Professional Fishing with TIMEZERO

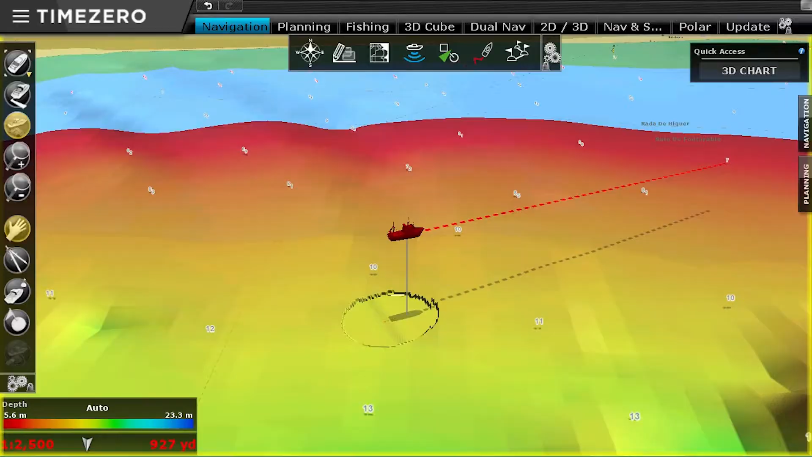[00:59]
The PBG module allows Time Zero to recompile and record depth information using the data received from a direct connection with your sounder and positioning system in real time.
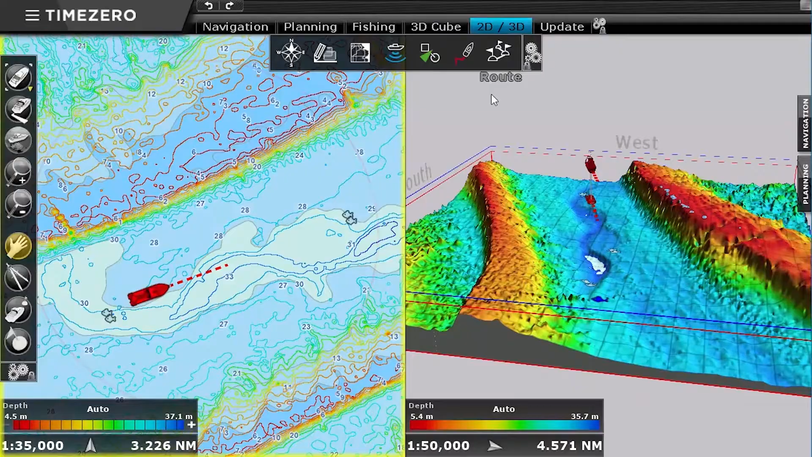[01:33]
either with 2D or 3D visualization of the fishing area. They can also customize the visualization of bathymetry,
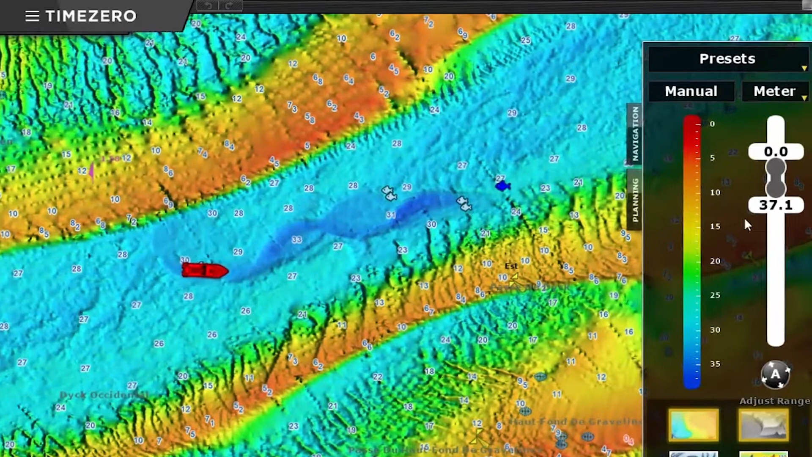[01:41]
contour lines, and record the data displayed by any type of NEMA output sounder.
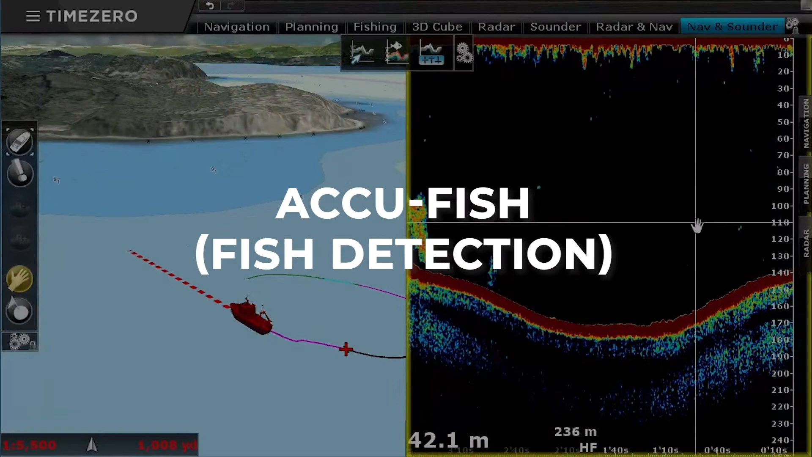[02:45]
On screen: depth 42.1 m
accufish for fish detection, and bottom discrimination directly on your PC.
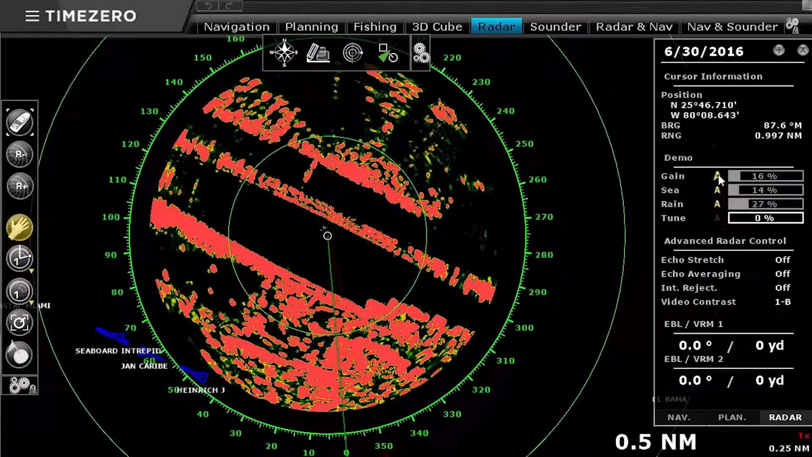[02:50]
You will be able to detect fish easily thanks to the elimination of noise and other filters. It is worth noting that when the module detects a fish,
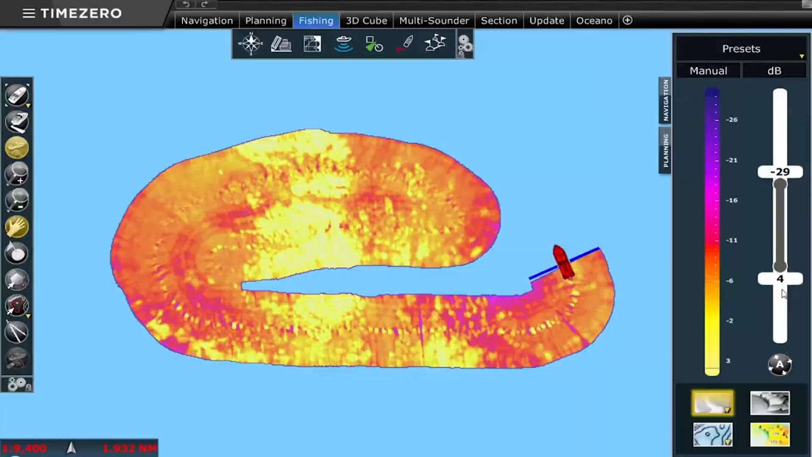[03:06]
as well as create marks that will allow you to locate them at any other time.
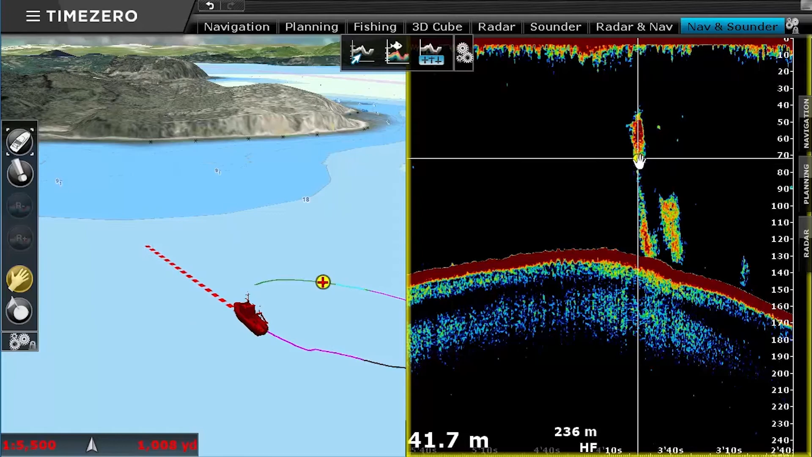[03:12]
The sounder module is compatible with a select range of Furuno sounders.